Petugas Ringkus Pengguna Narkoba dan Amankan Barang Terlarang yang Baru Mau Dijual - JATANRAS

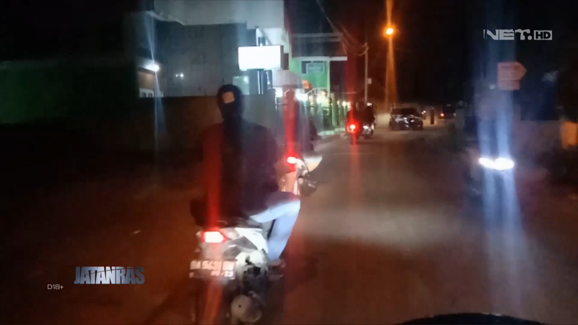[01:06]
Setelah 10 menit tim sampai lokasi dan melihat target berada di pinggir jalan menunggu pembeli.